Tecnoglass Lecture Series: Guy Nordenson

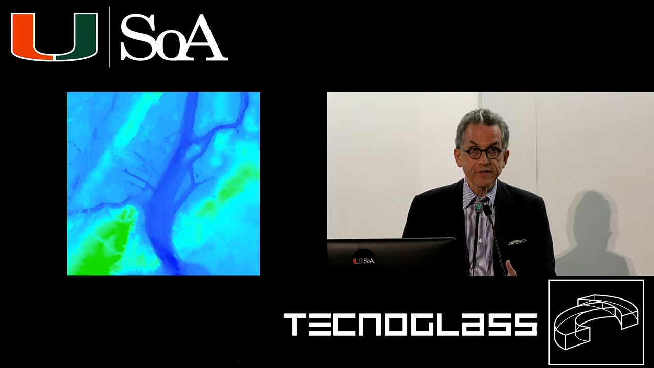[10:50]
the continuity of that landscape. We then took those digital models and started doing some very preliminary studies looking at ways in which